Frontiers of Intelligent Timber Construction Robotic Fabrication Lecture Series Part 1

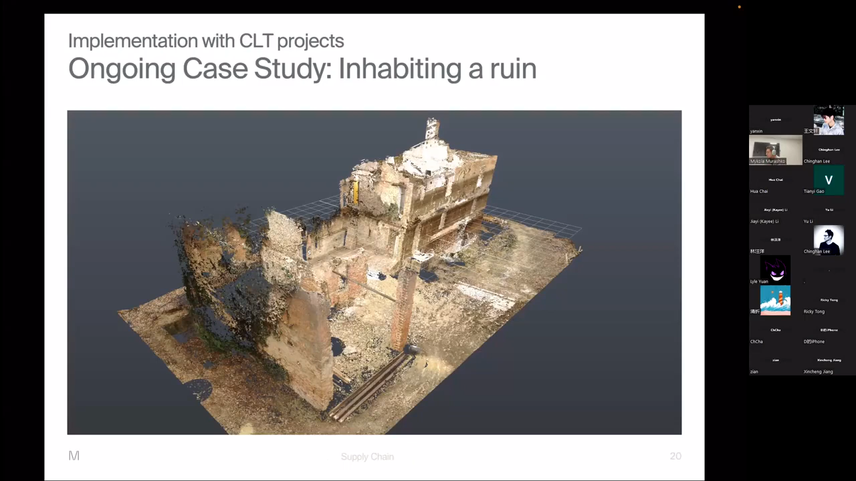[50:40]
and it's a ruin of a monastery. The monastery burned down in the 19th century and was kind of overgrown by nature in the last 200 years. And, you know, the traditional way to do this project was probably to demolish this heap of ruins, right? And you might look at this and think, what does this have to do with digital fabrication? But the beauty of constructing things using digital twin and